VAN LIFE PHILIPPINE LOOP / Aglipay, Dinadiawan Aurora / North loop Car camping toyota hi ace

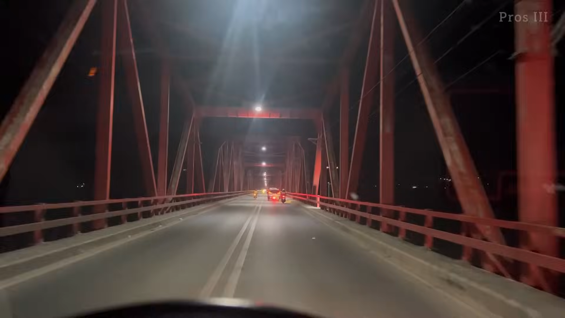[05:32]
Ang second longest bridge dati, pero ngayon hindi na. Kasi ang San Juanico ay ang second na. Pang ano na ata ito eh, pang third o pang fourth.
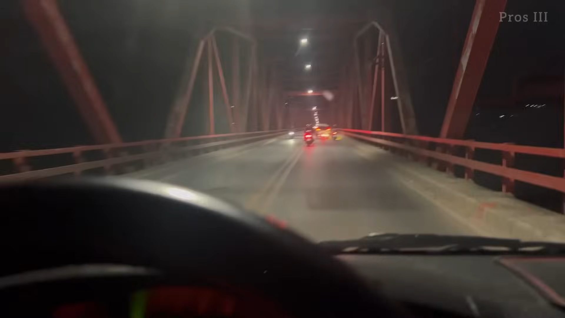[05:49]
Dami na kasing ano, nadagdag na tulay ngayon. Na mahaba. Na, nakalabas na tayo.
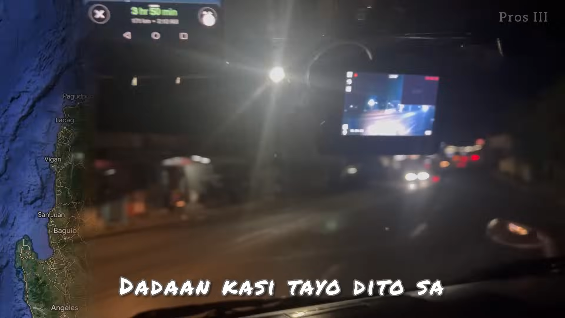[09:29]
Dadaan kasi tayo dito sa bayan mismo ng Santiago.
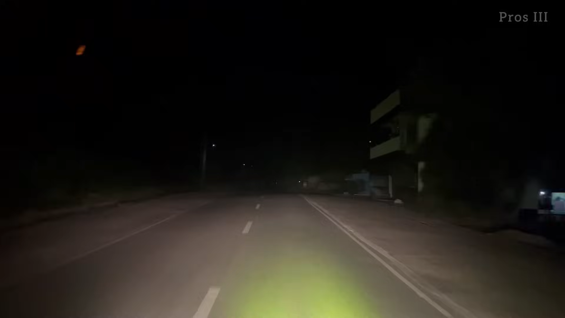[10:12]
16 oras na kami bumabiyahe at maulan-ulan na din.
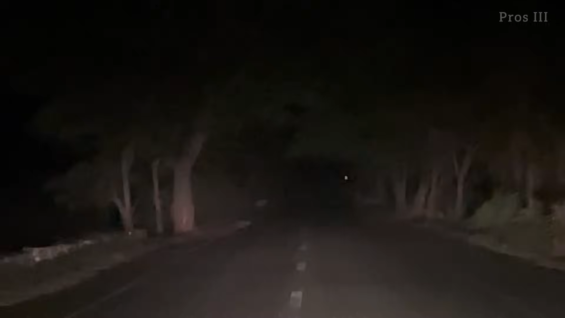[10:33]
Kaya naisip kong ihinto na at maghanap na ng matutulugan. Mahirap na ding bumiyahe sa bundok ng maulan at 10 oras na ng gabi. Bayan na lang.